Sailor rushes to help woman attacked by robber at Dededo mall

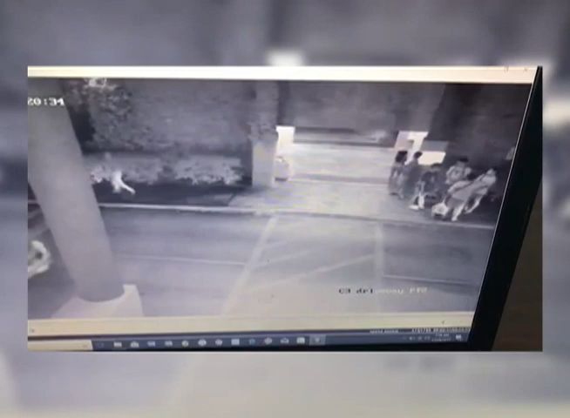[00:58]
The suspect ran behind the elevator at the entrance of the garage and jumped over the wall into the hedges.